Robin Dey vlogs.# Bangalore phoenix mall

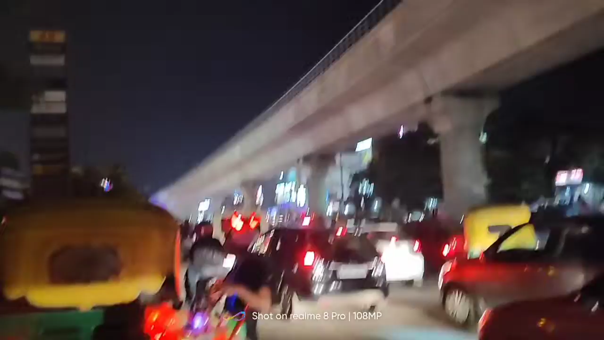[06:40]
पूरा इतना ट्रैफिक हो गया शाम का टाइम में, आज ऐसे संडे है, सभी ऑफिस बंद है, उसलिए फुल ट्रैफिक।